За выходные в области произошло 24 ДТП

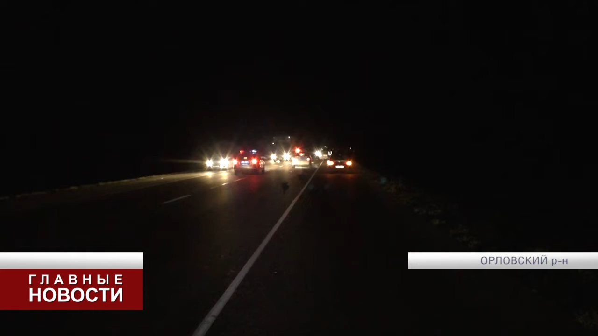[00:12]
Произошло это на 20-м километре автодороги Орел-Тамбов. 20 часов 5 минут водитель 93-го года рождения управляла автомобилем «Лада Ларгус», следовала по автодороге Орел-Тамбов.